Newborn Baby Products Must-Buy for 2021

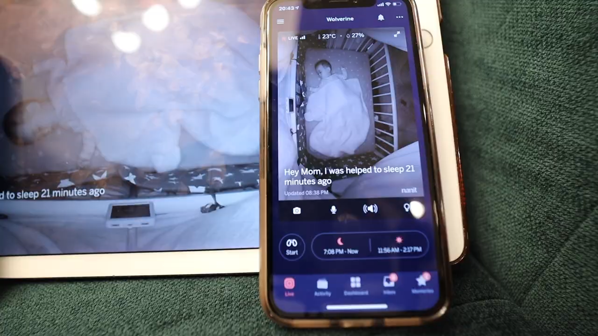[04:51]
I wish it was 1080p, like a higher quality. But it is pretty good compared to other.